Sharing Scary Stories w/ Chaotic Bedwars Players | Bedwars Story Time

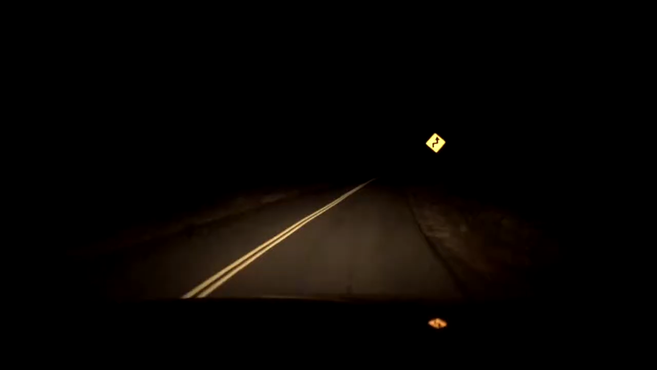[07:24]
bye i would say it was about 10 o'clock at night by the time i was driving back home and this is like a highway area in the woods